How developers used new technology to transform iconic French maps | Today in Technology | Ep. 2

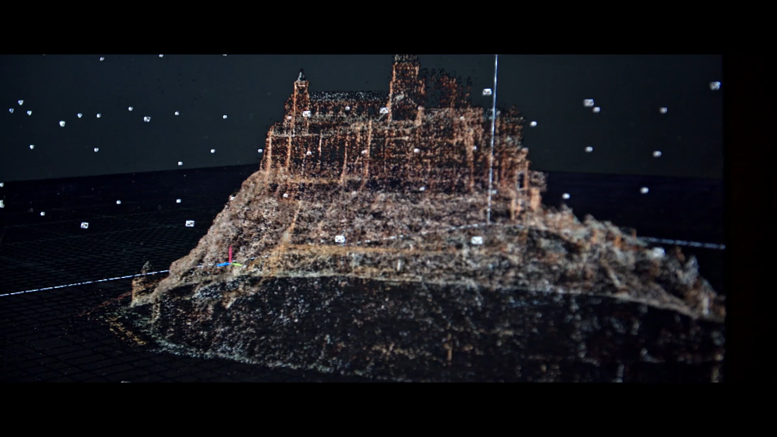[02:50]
We can recreate a scene in three dimensions with hundreds of thousands of images.